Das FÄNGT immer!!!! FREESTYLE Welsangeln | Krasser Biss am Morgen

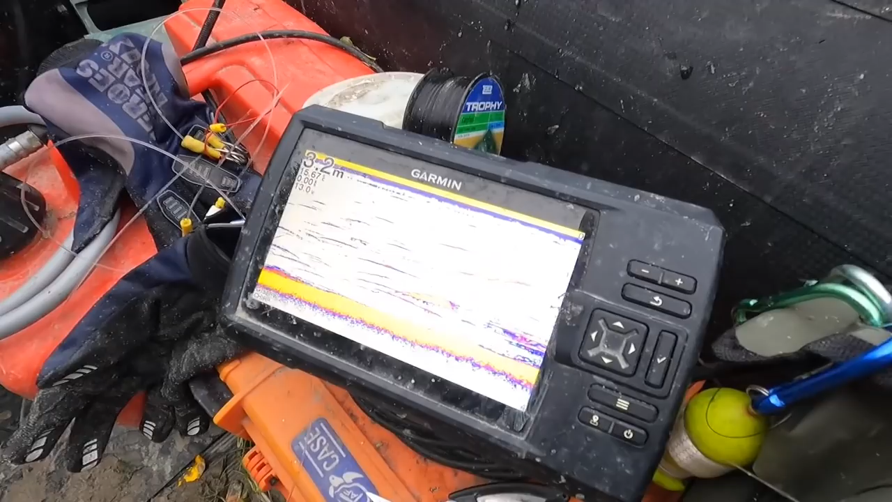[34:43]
Hier geht die Kante hoch vom Fluss ins Ruhige und hier vorne beginnt dann schon das Grasland.